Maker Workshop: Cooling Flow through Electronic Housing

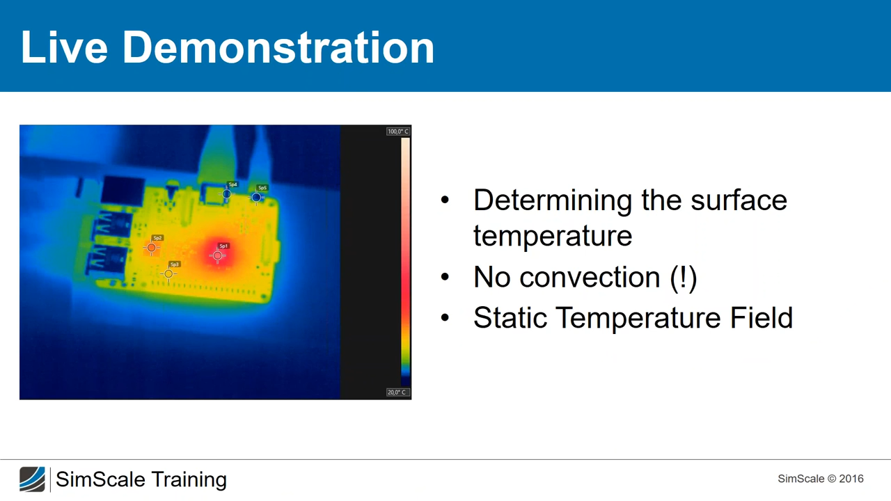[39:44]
On screen: scale top 100.0°C
And this chip 1, which is the bigger one, has a temperature of about 321 Kelvin. So let's go back Enter the temperature here. Add selection from viewer.